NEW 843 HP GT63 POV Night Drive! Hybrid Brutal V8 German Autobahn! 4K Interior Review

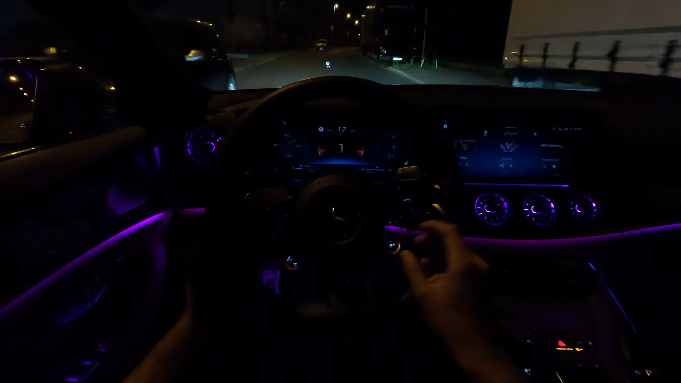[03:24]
engine is on but you can actually drive it full electric mode here you go if you don't want to disturb your
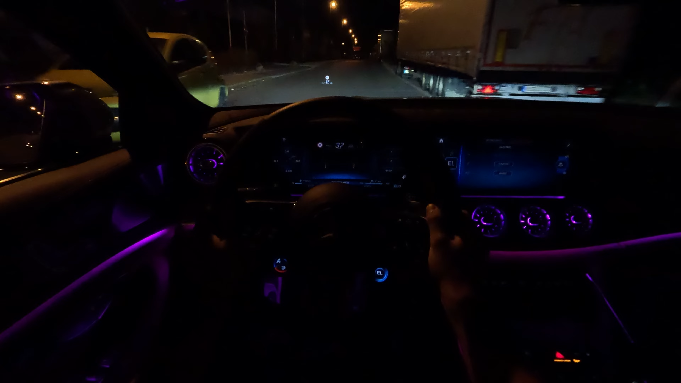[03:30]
neighbors this is the best thing to do uh maybe we are cruising here down the night so having a quick uh electric drive here towards the autobahn is actually something pretty pretty cool we are disturbing no one at this point i have to mention everyone is sleeping but today there is no sleep for us we will be pushing this 843 horsepower hybrid v8 on the german autobahn so guys join me today
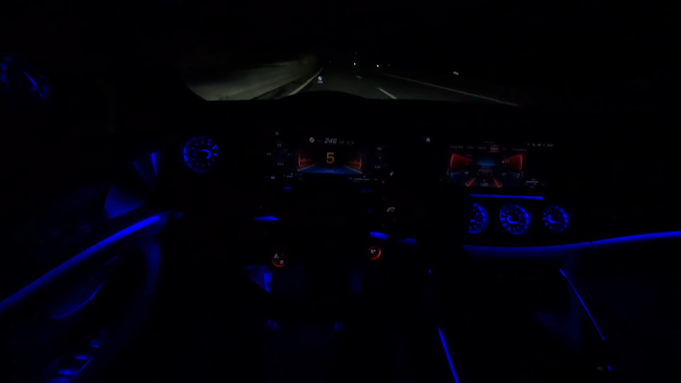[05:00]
wow 240 kph as if it was nothing
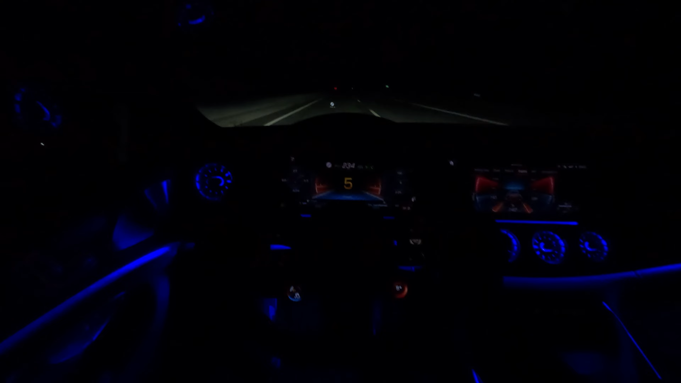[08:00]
40 kph 50 kph 50 kph 50 kph wow even on those curvy roads here
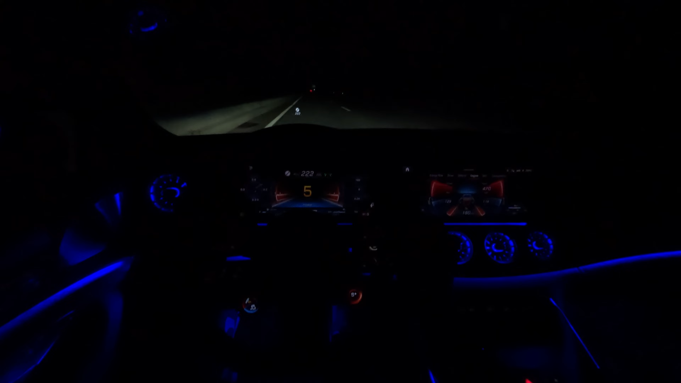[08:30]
unbelievable power i respect that i totally respect that wow wow wow i'm sweating wow it's crazy seriously crazy okay final one for tonight full throttle
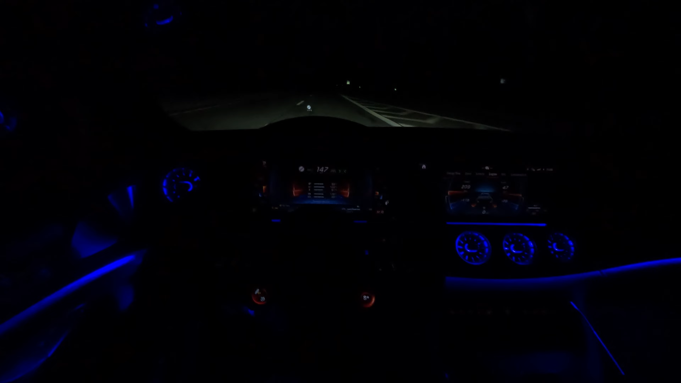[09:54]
i'm telling you straight this car is extremely extremely brutal it feels like driving a rocket i'm just talking about the power output i mean we are in third gear starting from 50 kph 70 80 kph goes all the way up to 140
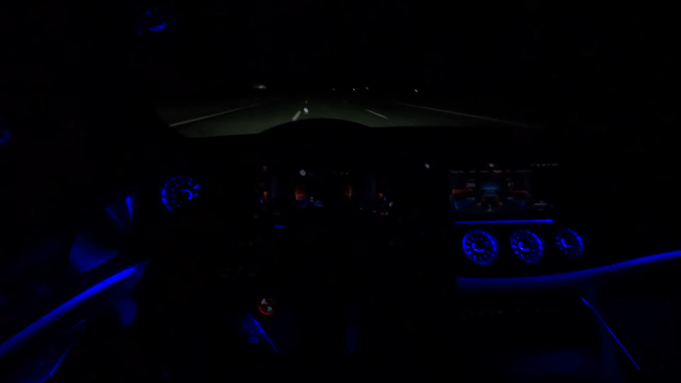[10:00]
150 and in fourth gear it will go all the way up to 200 kph
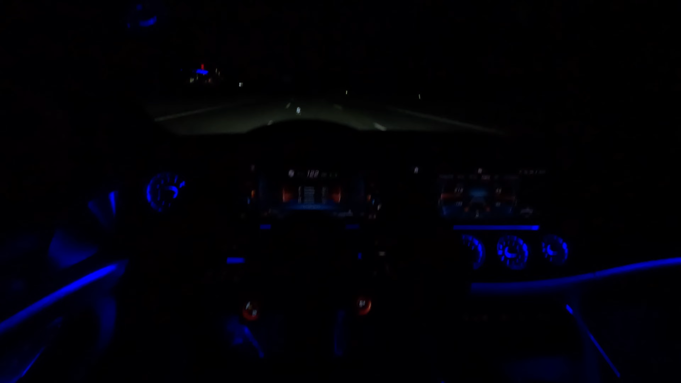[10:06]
that's unbelievable how much power how much power